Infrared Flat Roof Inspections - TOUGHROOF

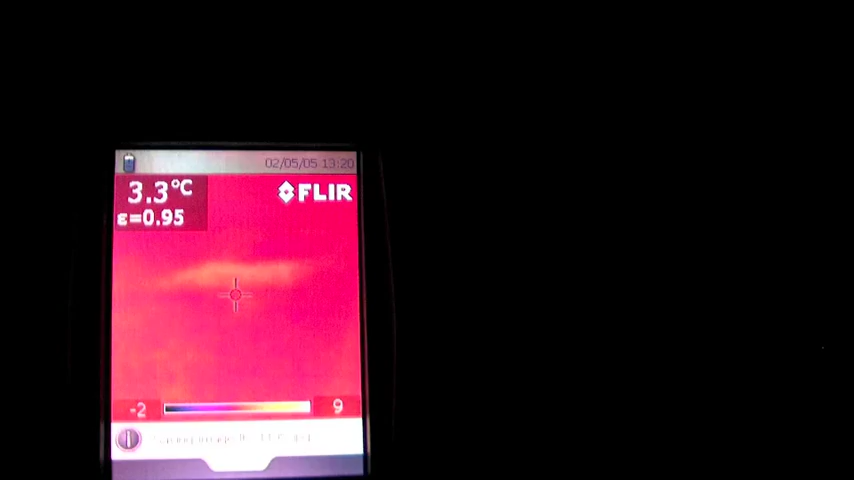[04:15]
On screen: spot 3.3°C
Then we can download the still picture into the computer and give you a report of the wet underlying insulation that we have to cut out of the roof. So let's take a look at some infrared pictures close up.
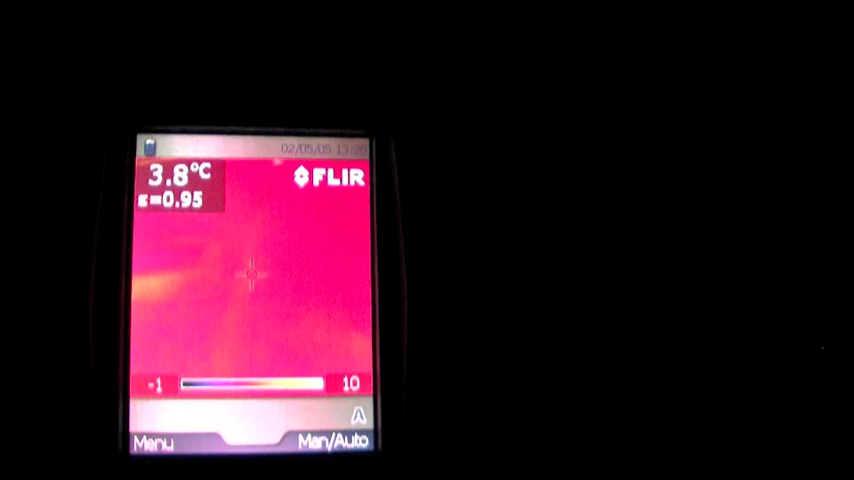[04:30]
On screen: spot 3.8°C
So here is an infrared photo of the roof surface at night. You can see the upper left-hand corner there's a skylight. They get heat loss at night but if you come down into the middle of the picture off to the right there's a blob of heat loss and what that is is that's a roof leak. That's wet insulation underneath the surface of the roof. You can see the dark area around it. Well that's dry insulation because it releases its heat faster than the wet insulation does.
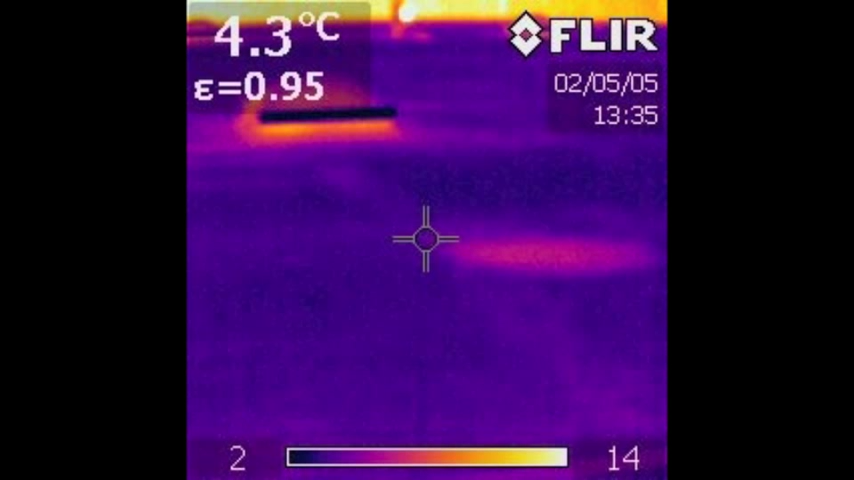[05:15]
On screen: spot 4.3°C
We spray paint around that blob and then when we're either doing the repair or the roof resurface project we cut out those areas and we fill them with dry insulation. So here is another photo showing two areas of wet insulation. Those pipes there are plumbing stack exhausts and in the middle there's a little circular heat loss area. That's actually a roof drain. The drains lose heat too but those two blobs are wet insulation and then we put fluorescent spray paint around those at night and when we come back to repair or
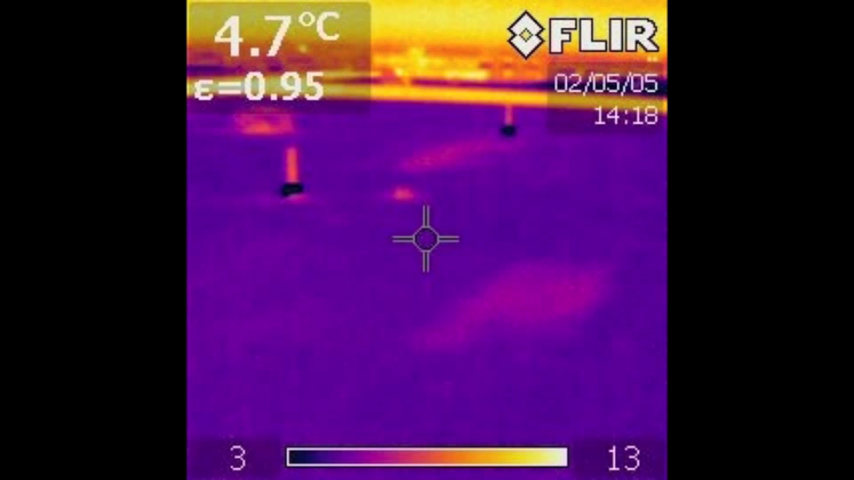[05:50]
On screen: spot 4.7°C
resurface the roof we cut out those two blobs and fill them with dry insulation. So here we have a photo of traveling roof leak and in the upper part of the photo we have where the roof leak is actually coming in but you can see the water traveling across the insulation and it actually goes diagonally across the insulation and then back down again. So you can have water zigzagging across the roof and leaking in a different area but where it's actually the hole is and where it's coming in is a different area where than where it's coming in on the inside.
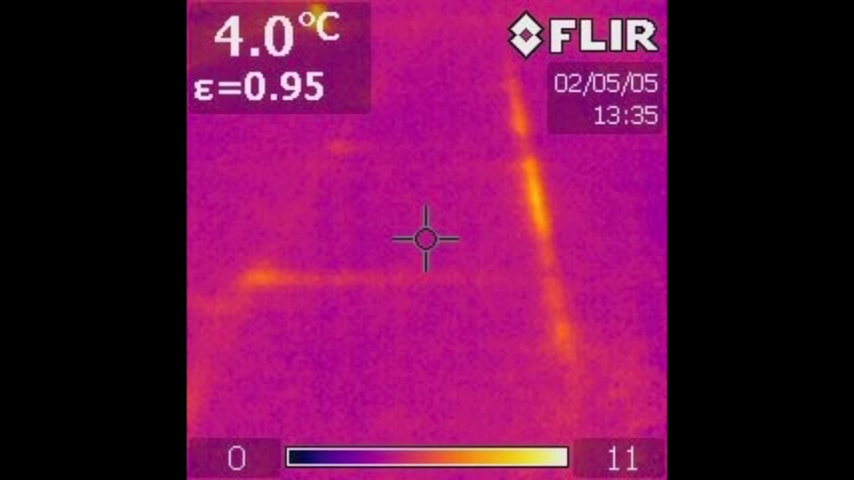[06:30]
On screen: spot 4.0°C
So with infrared at night we can see traveling water which helps a lot with repairing the roof. We actually can repair the actual location where it's coming in even though it's traveling. So here is our last photo of an infrared scan of the roof and you can see between the two plumbing pipes there that there's a wet area that needs to be cut out and replaced. So we fluorescent spray paint that area. When the daytime comes and it's time to repair or resurface the roof we cut out those wet insulation areas and we put dry insulation in. But as you can see with the infrared photos that infrared is an invaluable tool for a flat roofer to find roof leaks.
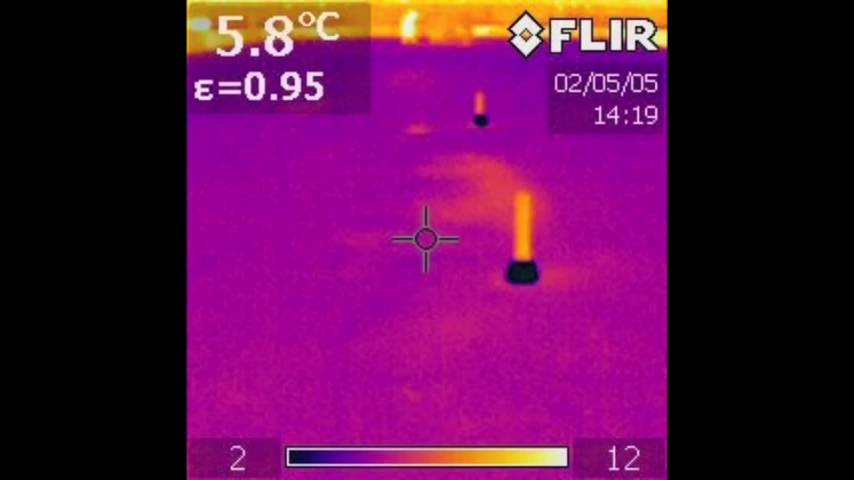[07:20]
On screen: spot 5.8°C
You come back at night you scan the roof the water cannot hide from us. It's an excellent way of finding roof leaks for repairs or roof resurface projects. So as you can see these infrared guns are an excellent tool to find leakage in flat roofing systems.